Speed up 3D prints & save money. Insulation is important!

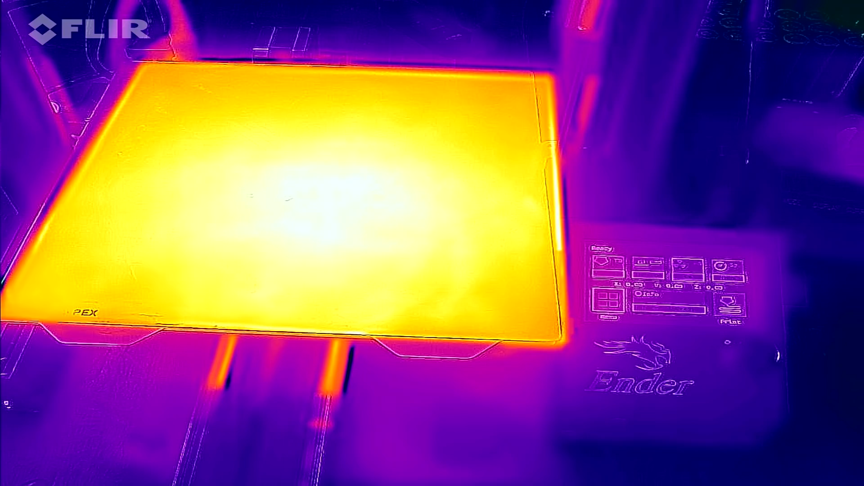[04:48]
Once it settles at 100 degrees, once again we take a thermal image for later comparison.
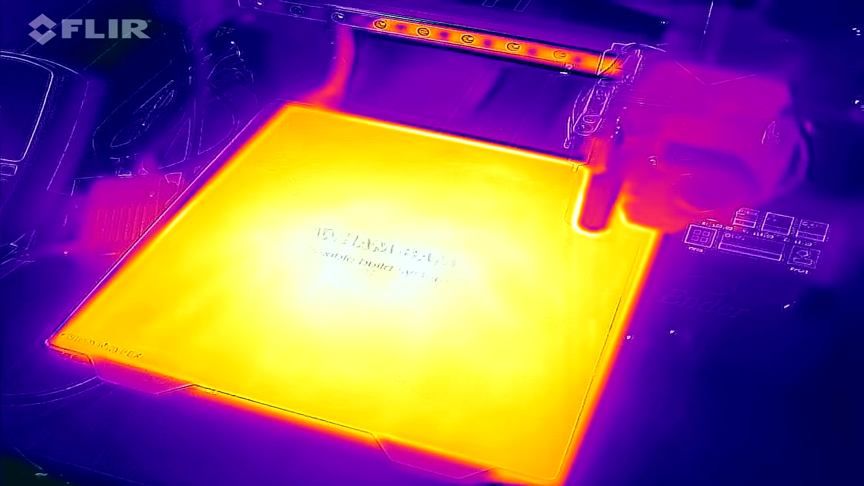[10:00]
And comparing them side by side, I think the colour gradient difference is negligible.
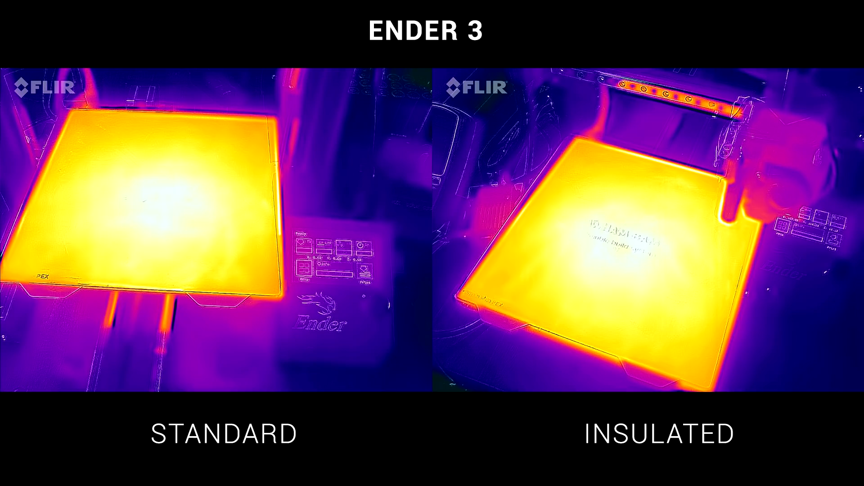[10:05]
Once again, for the CR10 Max, here is our before image, and here is our after.
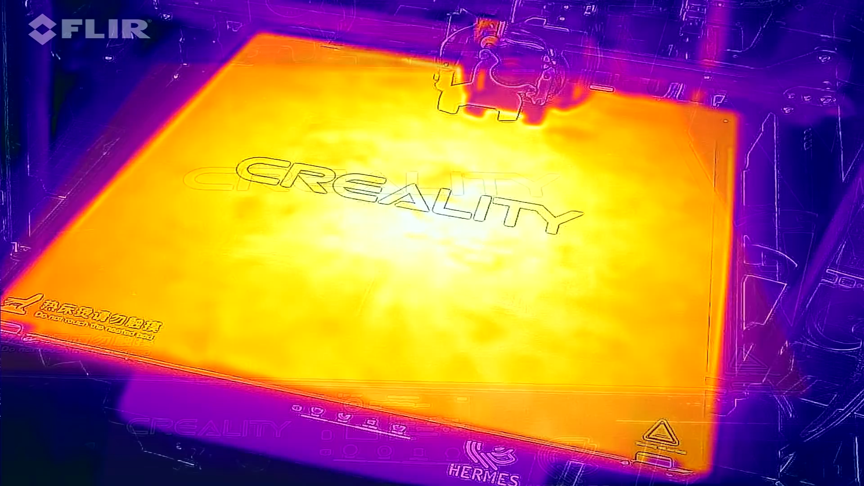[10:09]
This time comparing side by side, I think there might be a little bit of improvement. The standard bed looks a little bit darker, and therefore cooler around the edges, compared to the insulated bed. The improvement probably comes, because the center was already insulated, and the outside wasn't. So in this case, we've evened things up.
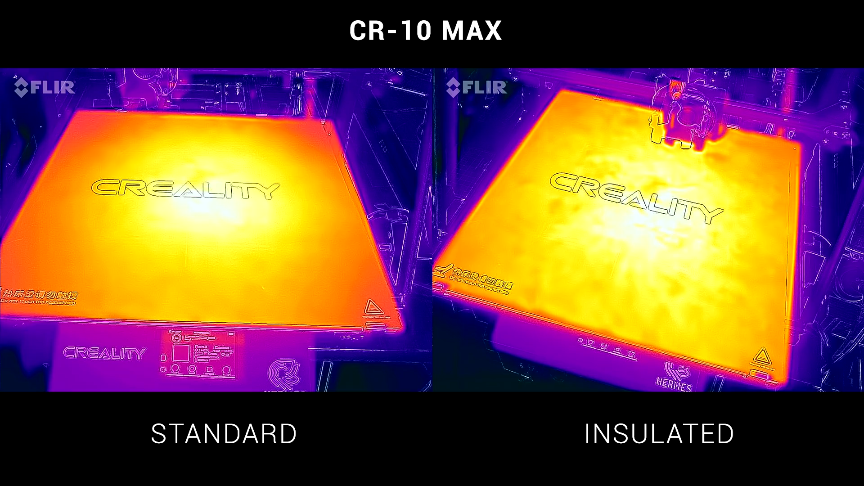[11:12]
And in the case of the CR10 Max, it seems like the distribution of heat across the bed, is a little bit better as well. Worthwhile results, but there was still one other area I wanted to test. On top of what had already been covered, I was keen to test these principles when it came to enclosures.
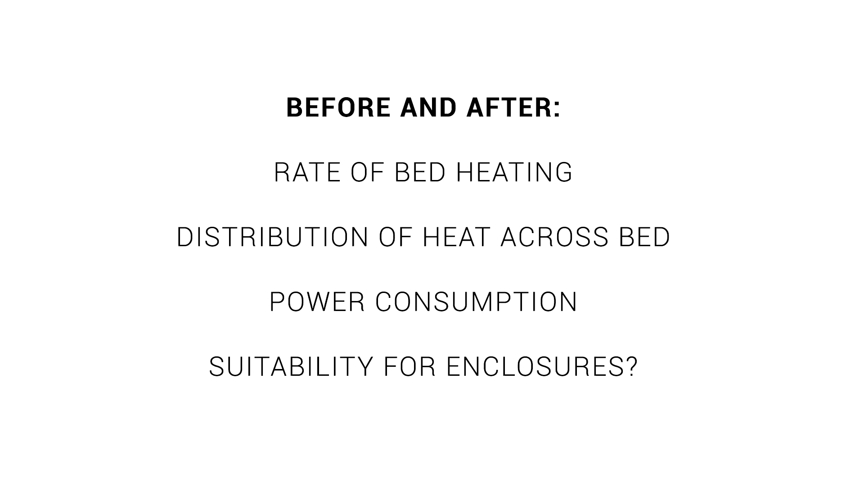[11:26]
Before I fitted the insulation to the underside of the Ender-3,
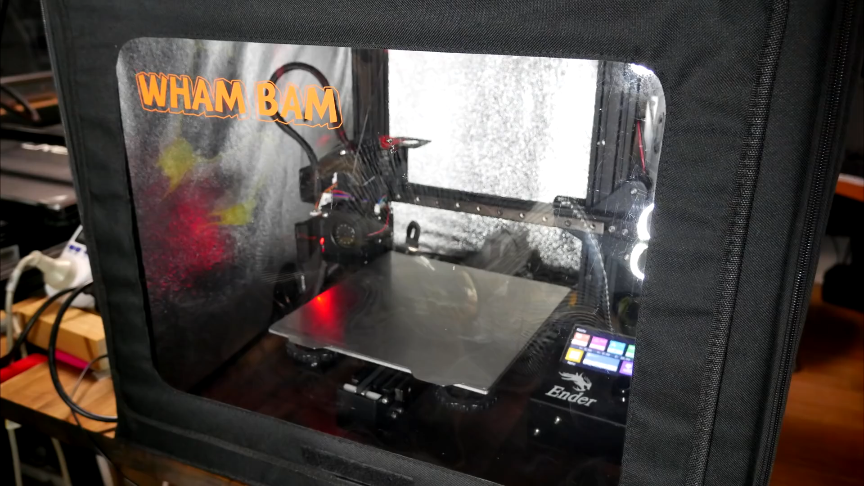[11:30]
I actually ran the exact same test, but inside a pop-up wham-bam enclosure. I've already made a full video showcasing this, which I've linked in the description.
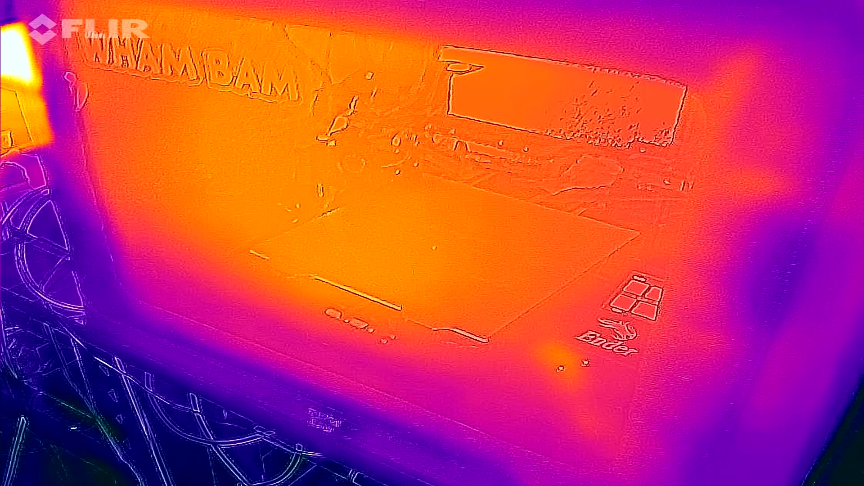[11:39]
For this test, the thermal camera was no good, with the best image I could get,
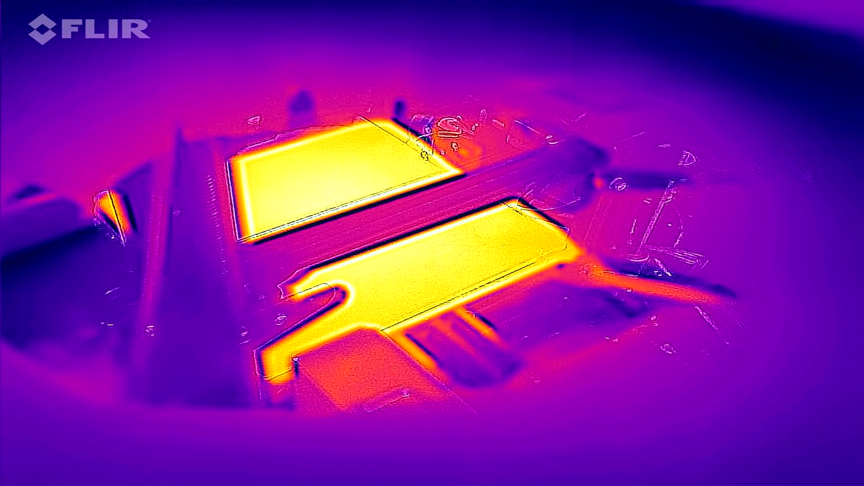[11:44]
peeking through one of the exhaust ports on the top, but the other tests were valid, including the heat-up,